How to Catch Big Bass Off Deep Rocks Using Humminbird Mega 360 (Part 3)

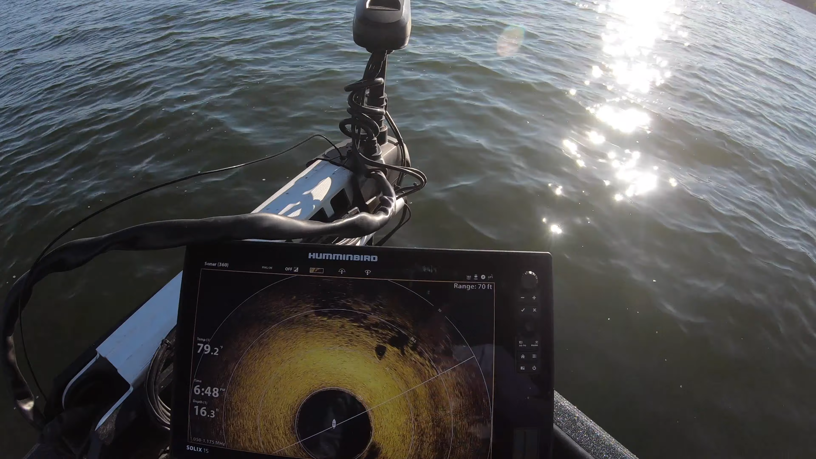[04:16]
Yeah you can see here I shifted that boat down a little like I said but that's that big rock
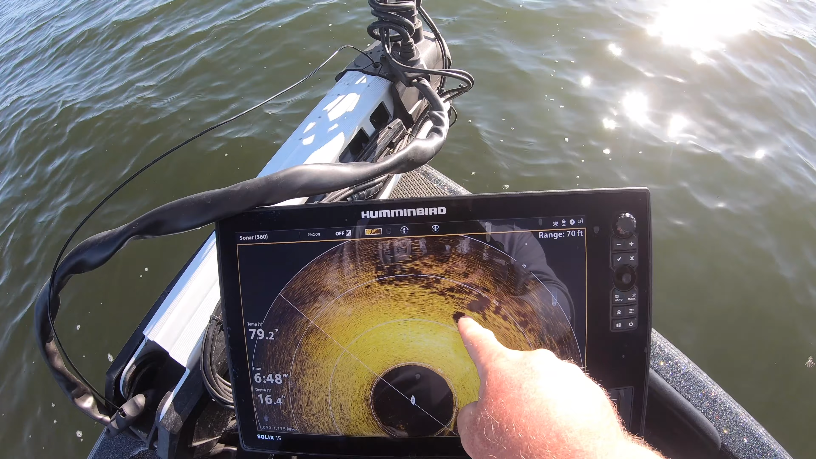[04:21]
On screen: depth 16.4 ft, water 79.2°F
the pear right there and I'm just out so I can see the knob here
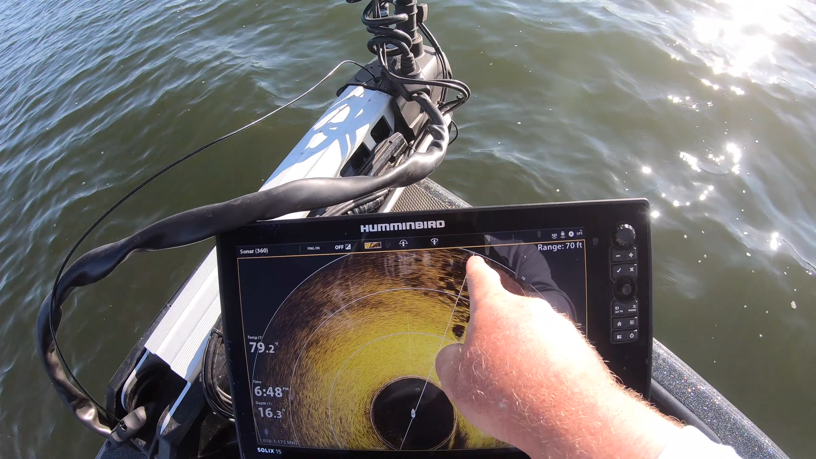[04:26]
that spot right there has put a bunch of big fish in the boat tonight.